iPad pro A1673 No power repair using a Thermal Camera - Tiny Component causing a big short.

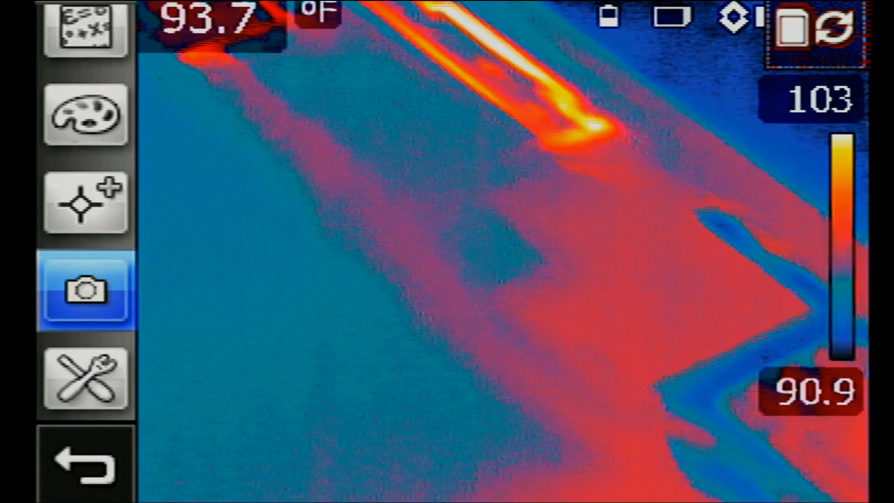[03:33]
On screen: spot 93.7°F
I have my thermal camera here pointing at the board. And let's go ahead and turn the power supply on.
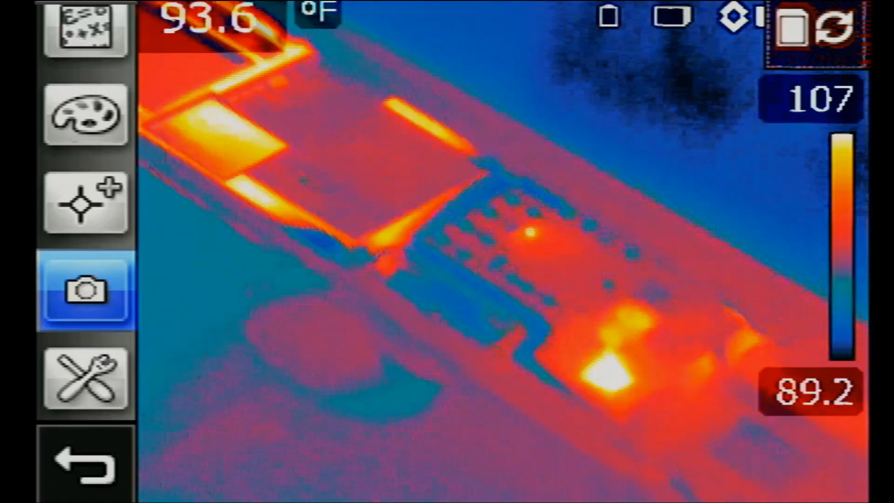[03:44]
And look at that. We see two big heat spots and we see one tiny heat spot right there.
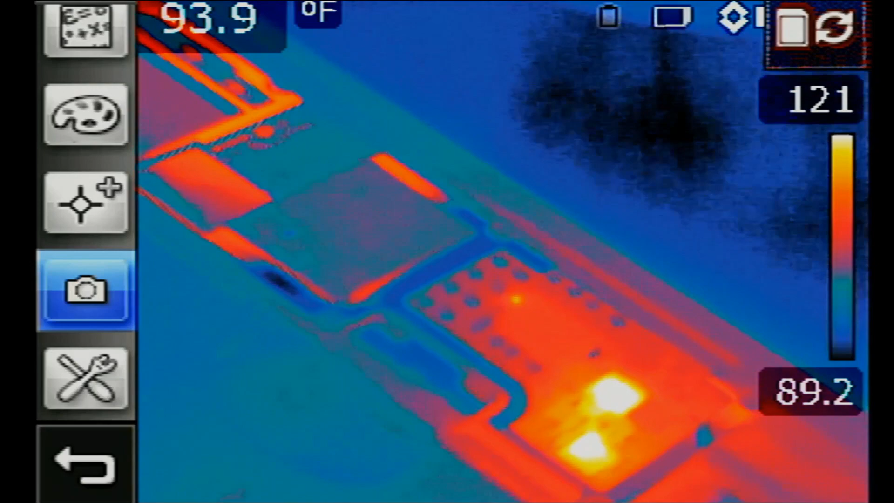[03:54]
From my experience, it's that tiny heat spot that causes the heat on those two ICs.
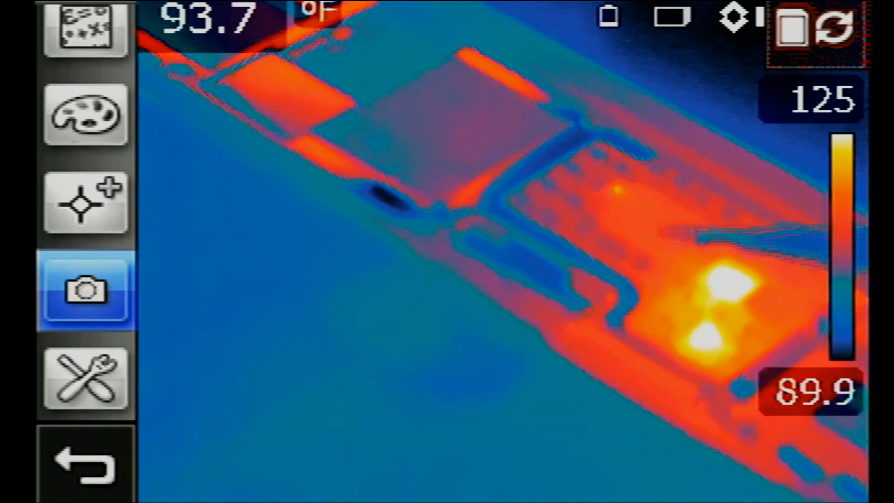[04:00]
On screen: spot 93.7°F
A short here is what causes a big short here. And that's based on my experience. I mean if we use Logic, we go and check on those ICs.
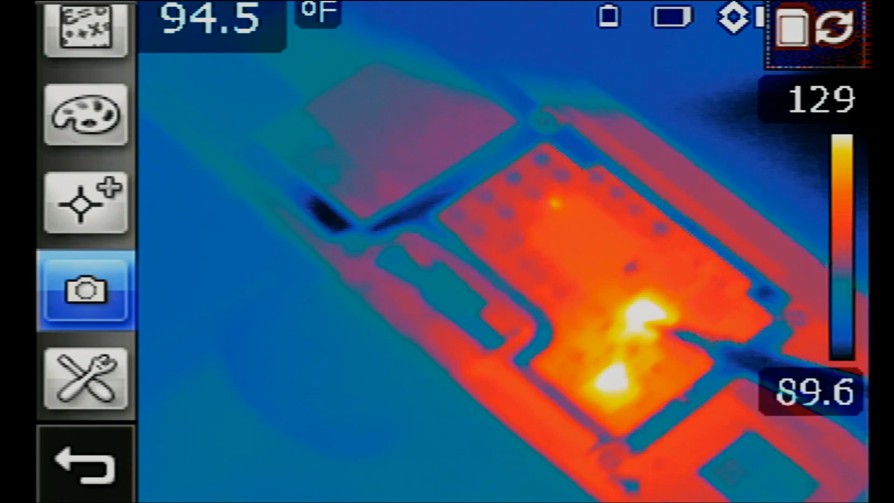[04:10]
On screen: spot 94.5°F
Why are those heating up? But because I've done so many iPads with a short issue, I know it's the small guy that causes the problem on the big guys. So we want to point the tweezers just
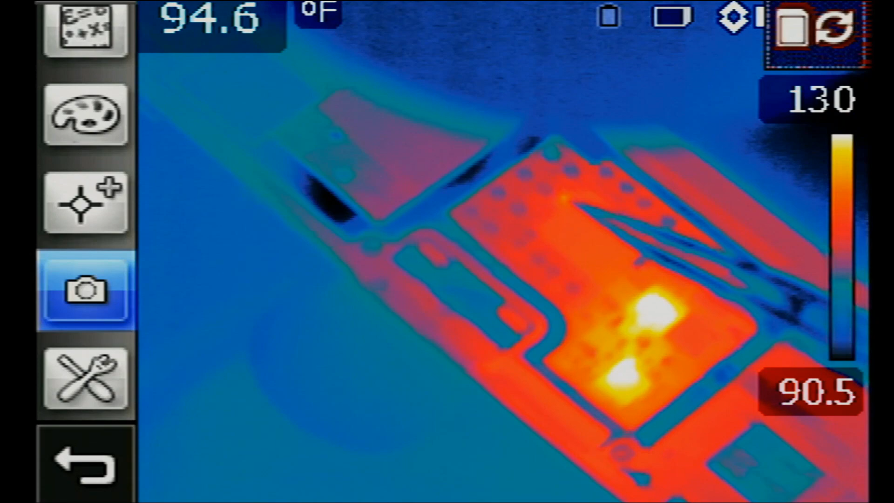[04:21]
On screen: spot 94.6°F
over those components and we're going to go under the microscope and see what those components are.
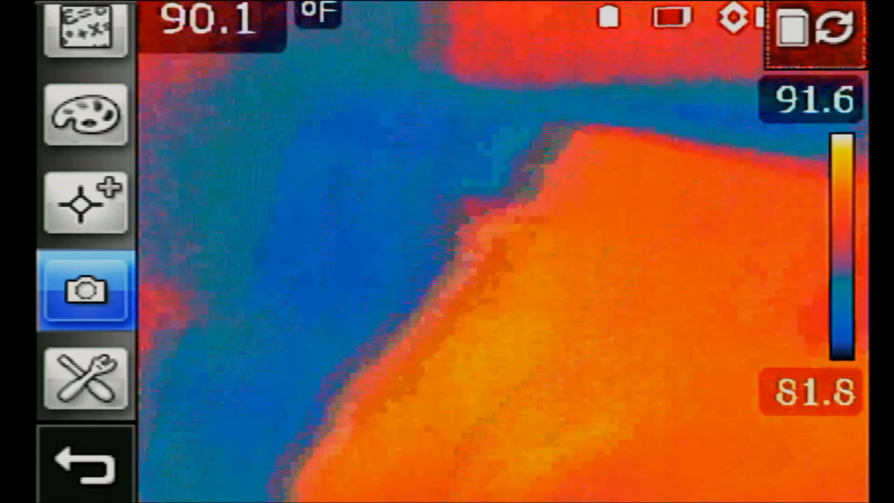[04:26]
On screen: spot 90.1°F
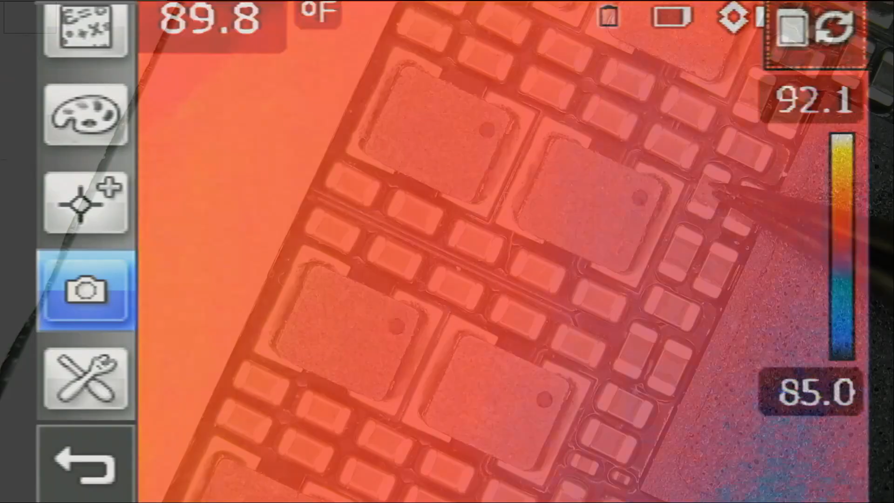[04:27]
On screen: spot 89.8°F
Right there. So it's either this or this.
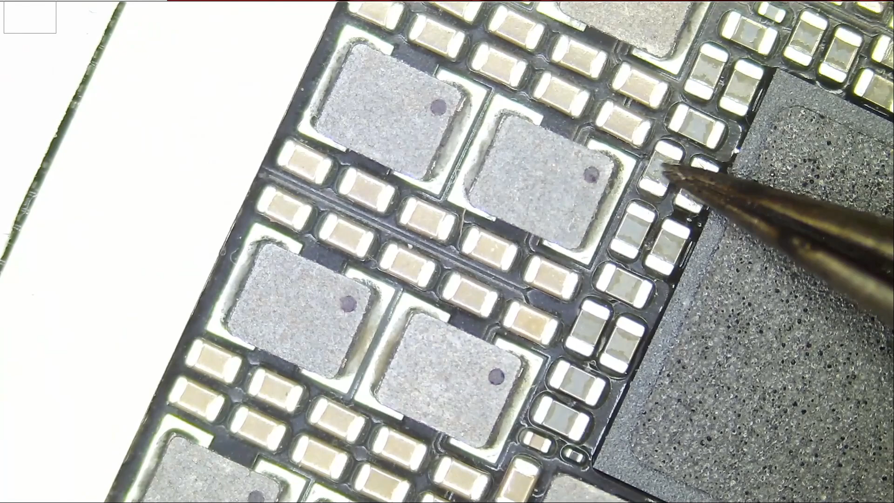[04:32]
My tweezer was pointing on those components. It was pointing right there. We do not know if it's this one or this one.
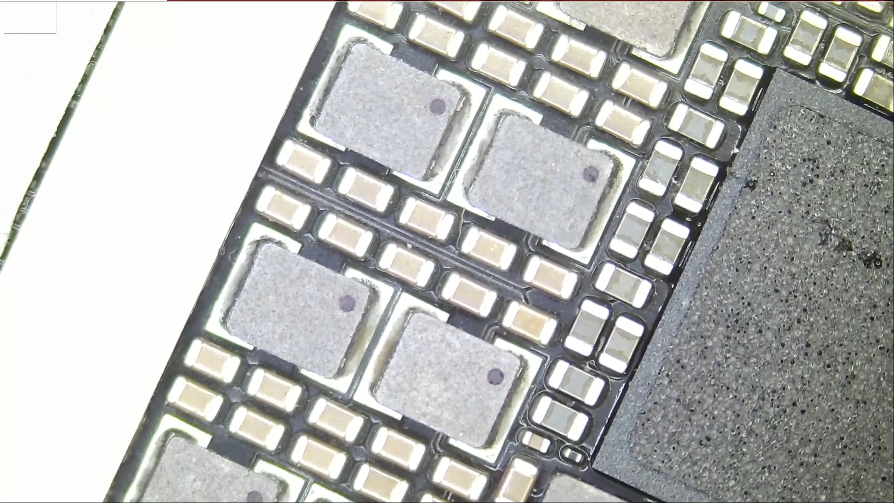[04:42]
Let me take a look at the thermal camera again to see if we can pinpoint where that heat is coming from.
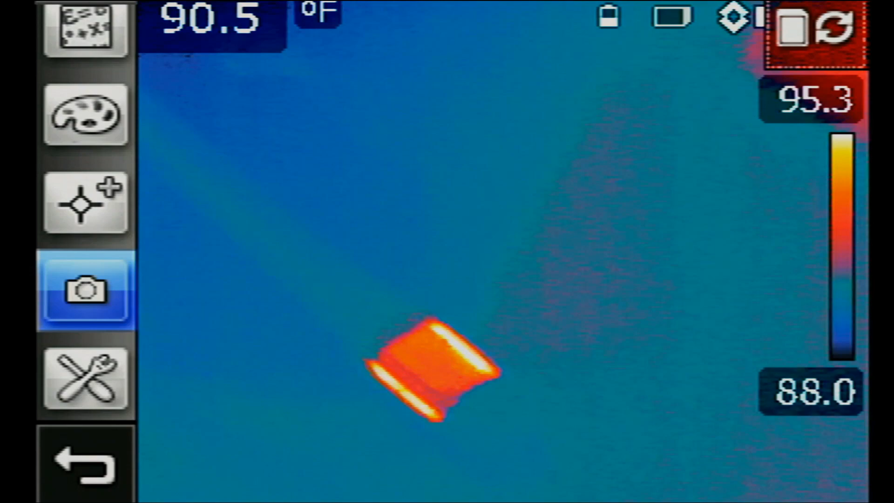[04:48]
On screen: spot 90.5°F
Let's try one more time. Maybe I can zoom in with my thermal camera.
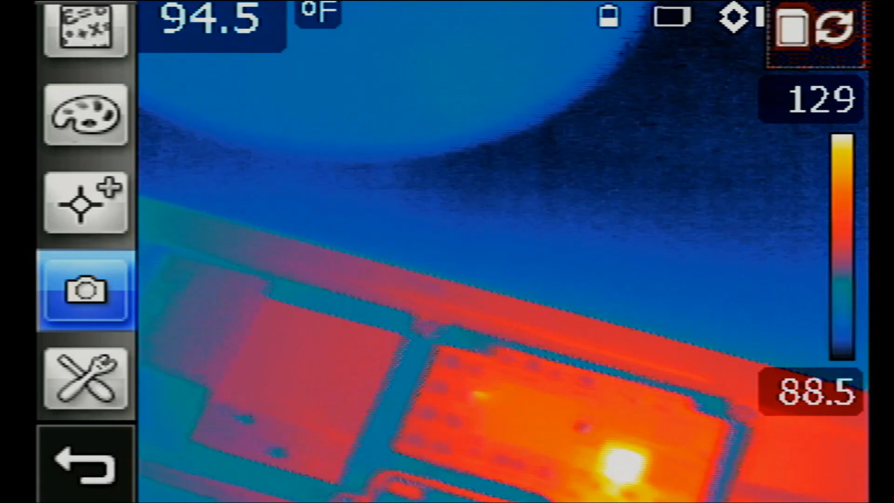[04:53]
On screen: spot 94.5°F
There's a zoom in option that we can use.
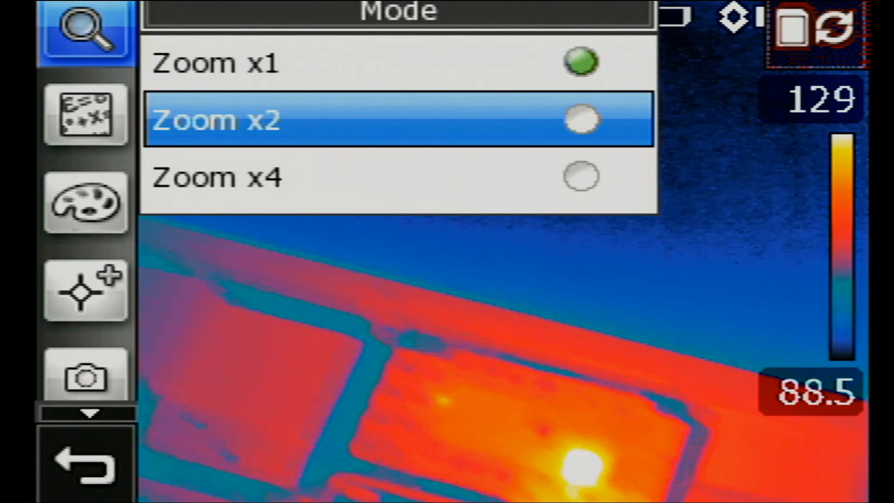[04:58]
And maybe we can go to manual mode.
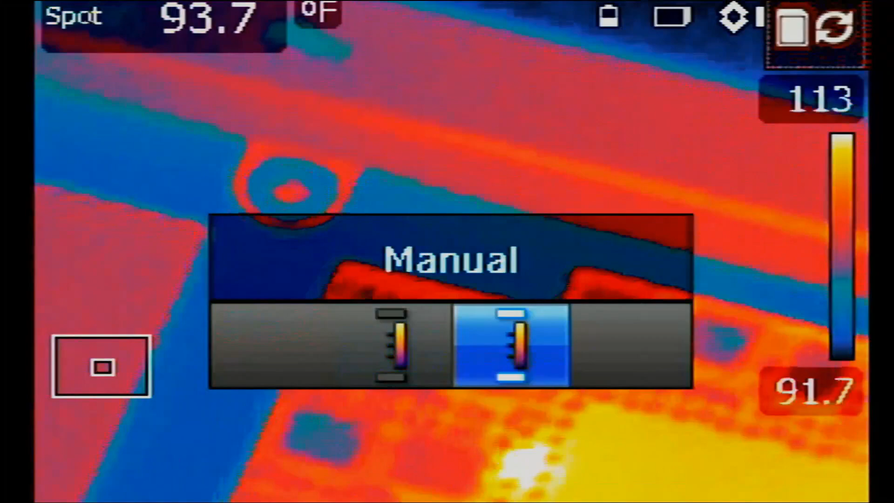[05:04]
On screen: spot 93.7°F
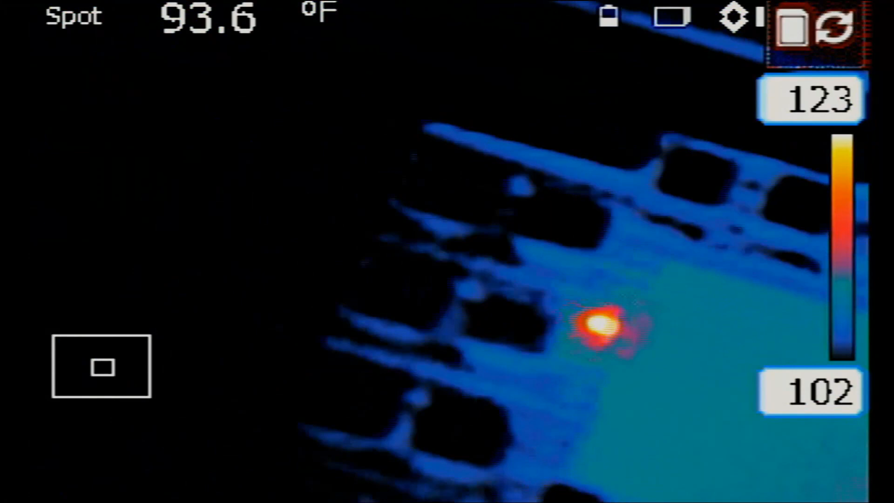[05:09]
On screen: spot 93.6°F
Increase the temperature boundaries. I'm holding the thermal camera with my hand so with the zoomed in option it seems a bit shaky.